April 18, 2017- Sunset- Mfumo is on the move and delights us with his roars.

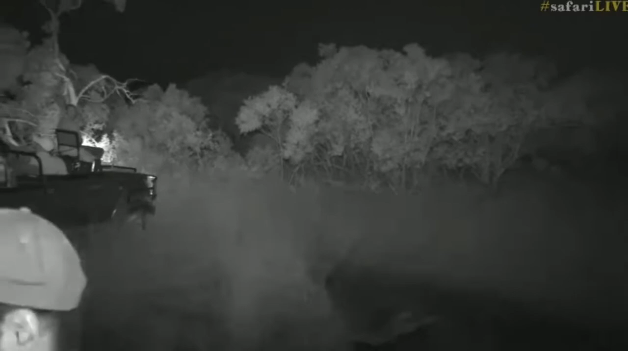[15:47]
Well, we couldn't see him roaring, but you could definitely hear him. And even though he was facing away, it was absolutely wonderful to hear. I think he's just getting warmed up, to be honest. And if we stay with him a bit longer, he could well try and chat with his other coalition members again. Okay, I'm going to have to turn on the lights now a little bit. I can't believe how lucky we are, guys.
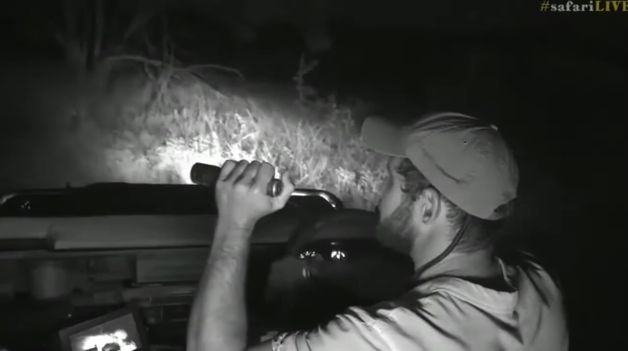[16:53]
Okay, what I shall do is get my little flashlight out and try and work out where he has gone. And while we try and work out where this big male lion has disappeared to, we're going to send you back to Brandts.
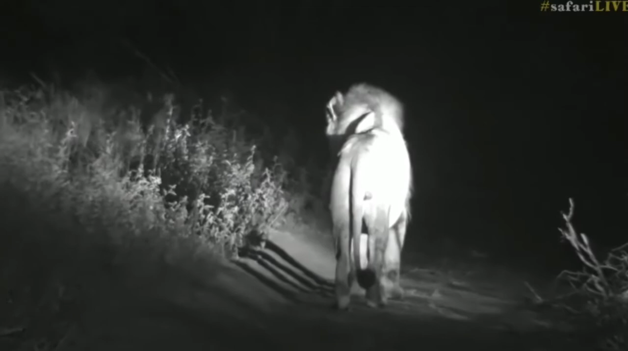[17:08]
So thankfully, Mfumo has decided to take a path of less resistance and he's now on Impala Plains Road, which is going to make following him a lot easier. It also becomes quite nice and open, at least for a short section here.
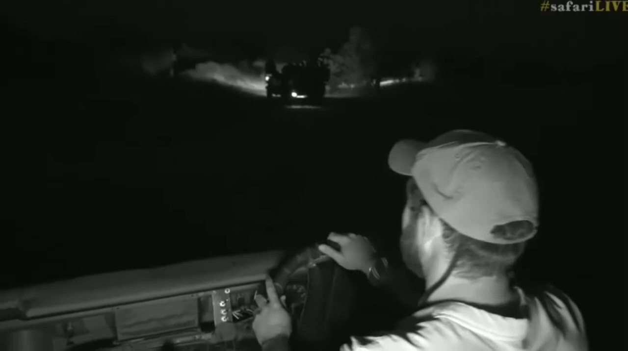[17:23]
Where we should be able to get some good views of him.
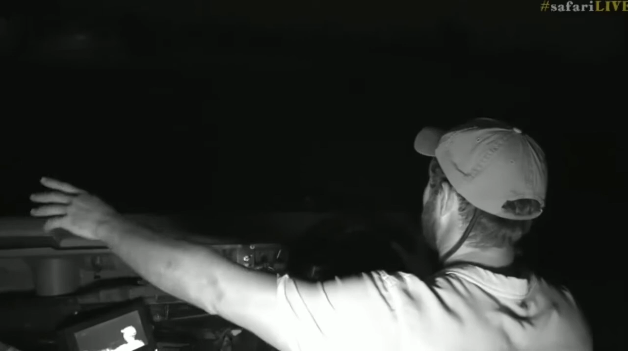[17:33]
Ruth, there is a whole herd of Impala running off away from him, just up ahead of us. You may have got a glimpse of them.
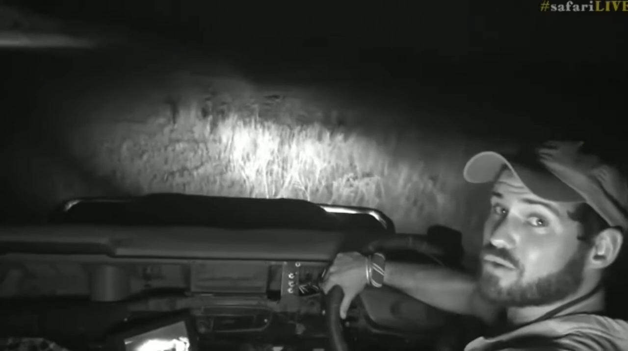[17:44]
So they are fleeing the scene, as would I if I was an Impala and there was a big male lion walking towards me. I think they heard him vocalize earlier and that's possibly why they didn't actually alarm call. They just decided to run off.
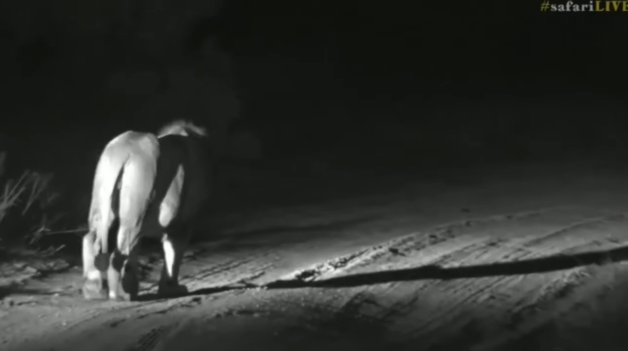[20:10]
He could either veer west to see Bambili or he could head more east towards Buffalo's Hook Dam. So we'll see what happens in the next few minutes.
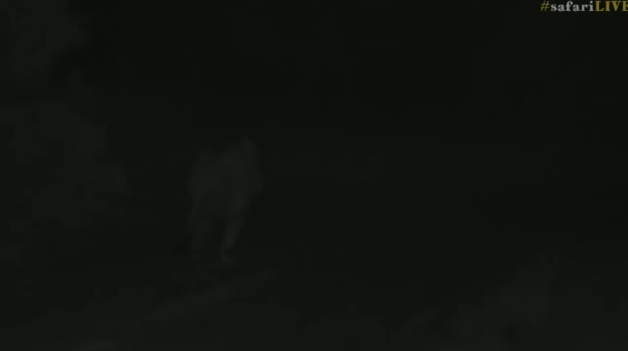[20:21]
But for now, all I can assure you is that he is heading away from Juma and away from the dam cam. So unlikely that we're going to get lucky enough to see him there. But we've got him here now. And let's see how long we can stay with him.
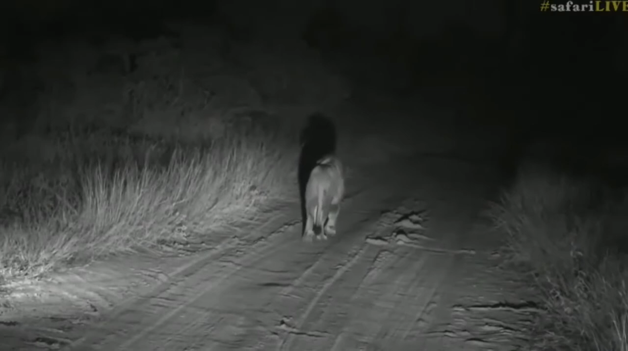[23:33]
And there are a few other vehicles wanting to come into the sighting. And they are going to be coming from the other way. So I'm thinking what we should probably do is just stop here. We are not going to be able to get in front of him again. The bush is simply too thick ahead of us. And what we'll do is we'll let him continue off to the other vehicles of guests that are, I'm sure, very excited to see them.